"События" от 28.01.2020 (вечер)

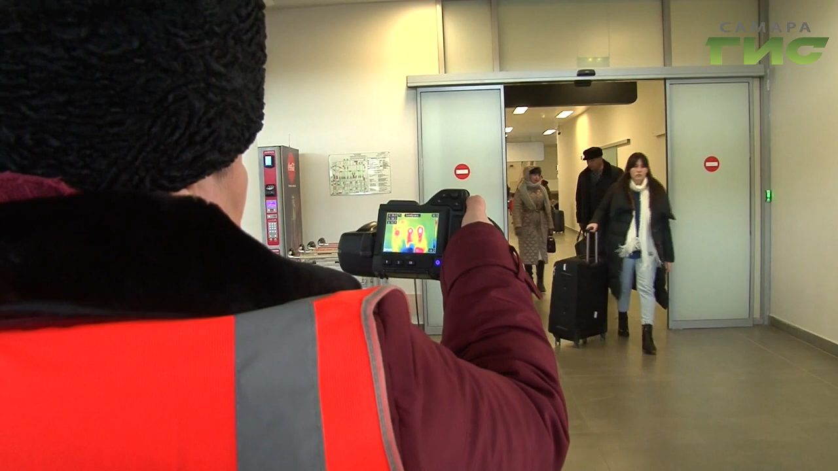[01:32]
Сразу после прилета в Курумыче всех пассажиров дважды проверяют с помощью тепловизоров, которые показывают повышенную температуру тела.